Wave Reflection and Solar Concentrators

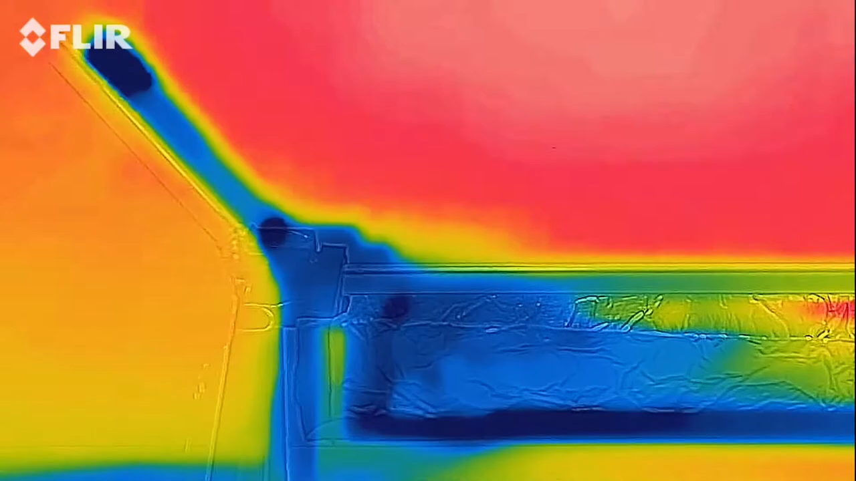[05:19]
light waves reflect off of the parabolic trough focusing energy on the pipe or
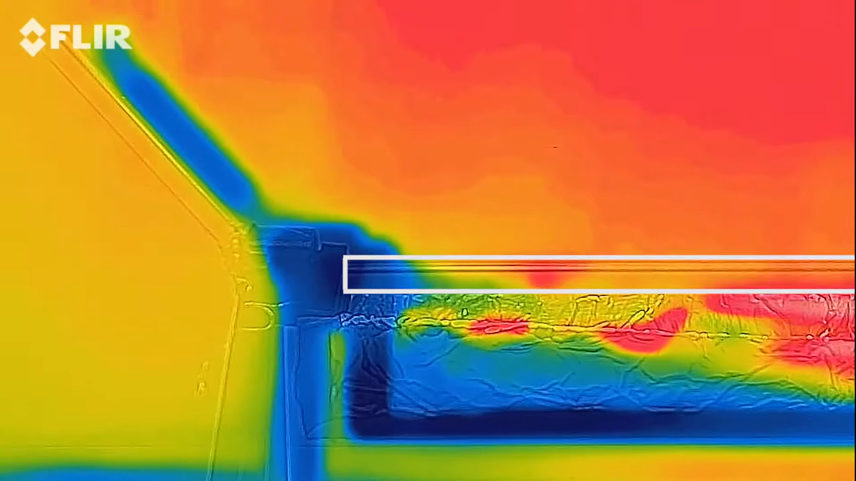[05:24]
straw the energy started is radiant light energy and we can see using the thermal camera that it transforms into thermal energy in the straw which gets hotter
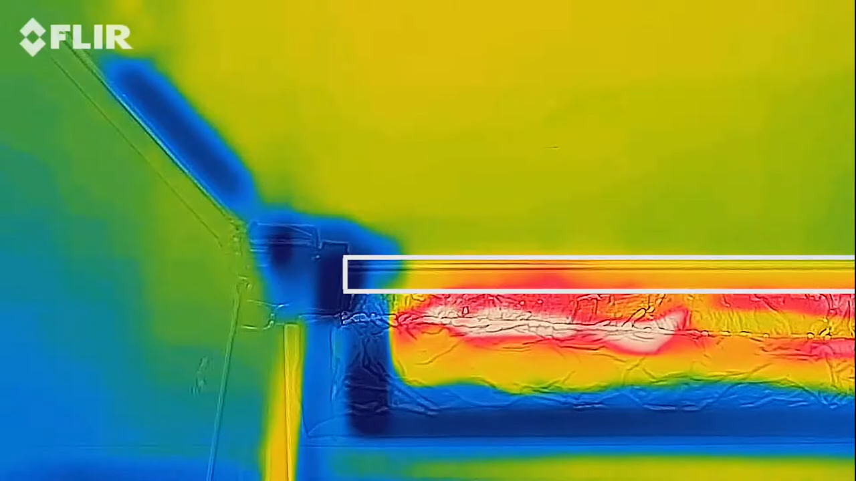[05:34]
and redder than the rest of the solar collector if you were a solar engineer how would you improve this design what would your solar collector farm look like